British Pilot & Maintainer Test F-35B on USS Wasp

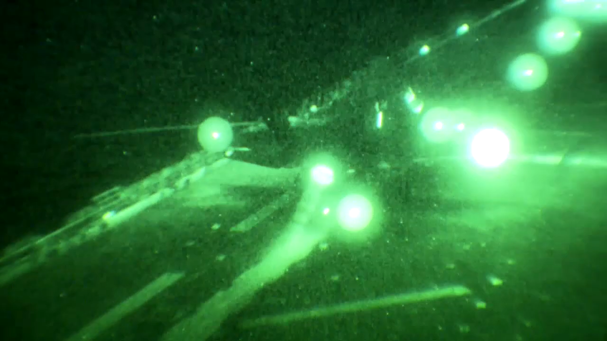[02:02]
Happily the F-35 is much easier. It's definitely fifth gen in every respect. And the night flying was a breeze.